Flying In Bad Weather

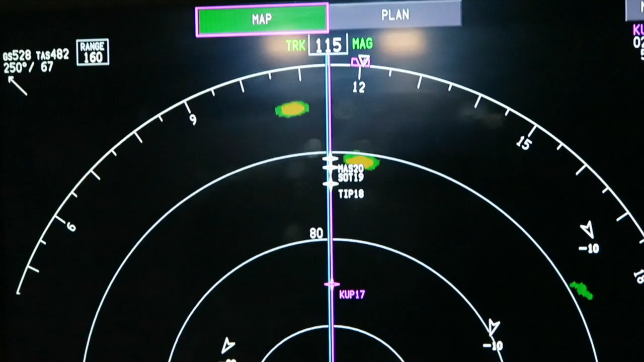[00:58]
Radar is on the airplane with displays and we can always see exactly where we are going.
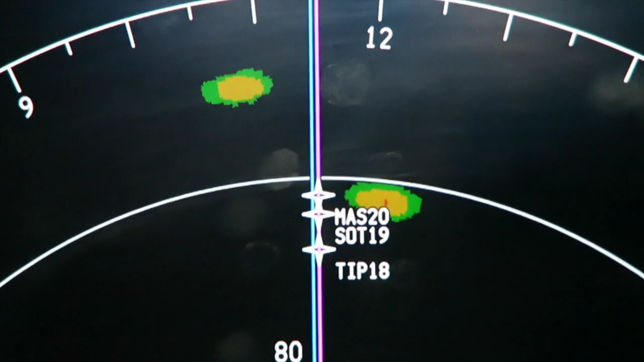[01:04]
So in case we have a cloud that is too dangerous to go into, we avoid it. We deviate to one of the sides. We of course coordinate it with the controller.
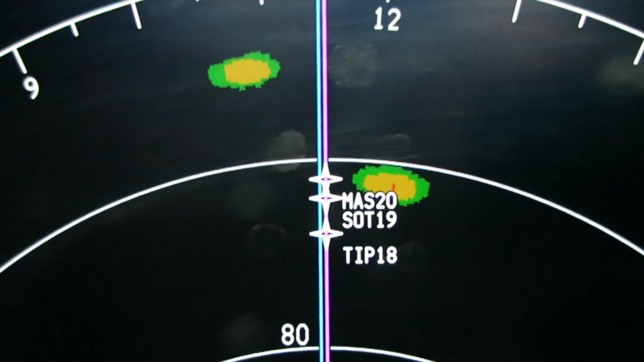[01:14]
And over here I have a small short footage of us showing you the radar. The radar displays it in three different colors.